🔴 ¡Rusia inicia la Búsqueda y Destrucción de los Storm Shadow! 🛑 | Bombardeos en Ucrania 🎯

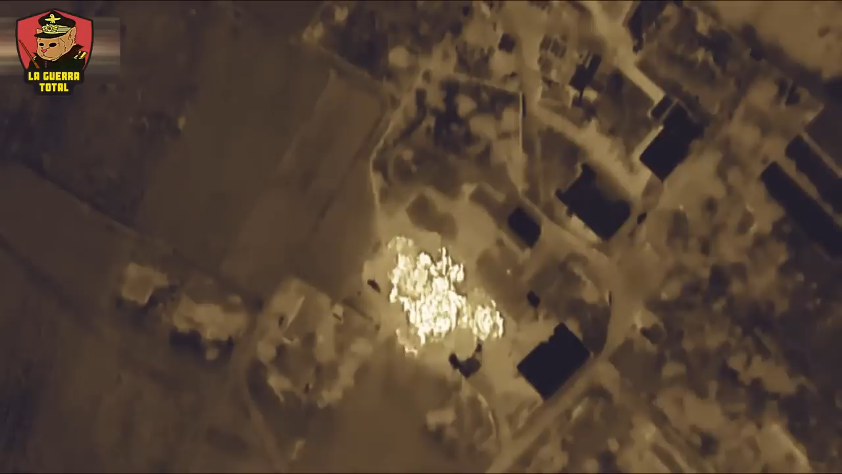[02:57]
sino que en la ciudad de Dnipro se registró una oleada de misiles Caliber que cayó sobre la zona industrial.
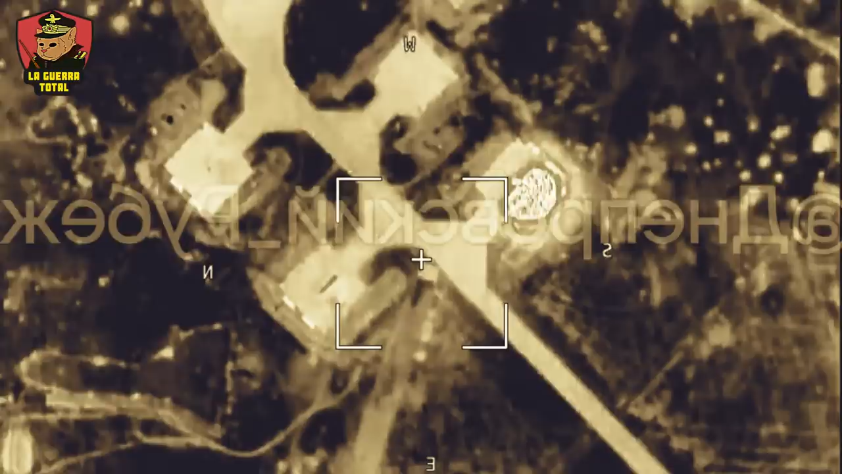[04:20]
Un video publicado por los rusos muestra cómo un misil alcanza uno de sus aparatos.
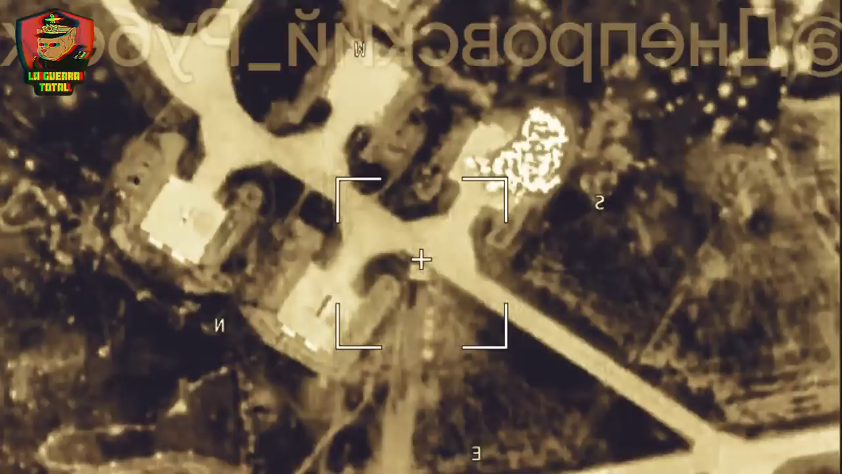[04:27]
Otro ejemplo es cuando se dio el ataque al cuartel de Crimea, las fuerzas rusas ejecutaron un ataque contra el aeropuerto de Krivoi-Rok,